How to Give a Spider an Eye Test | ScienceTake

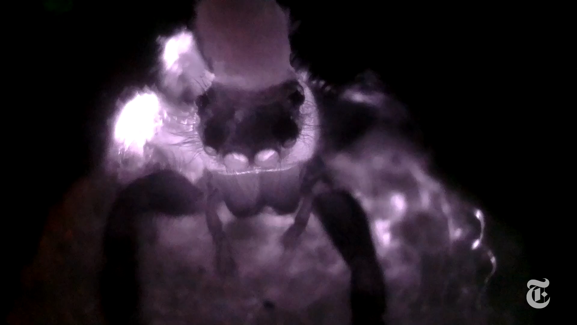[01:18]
That's the role of the most forward pair of small eyes.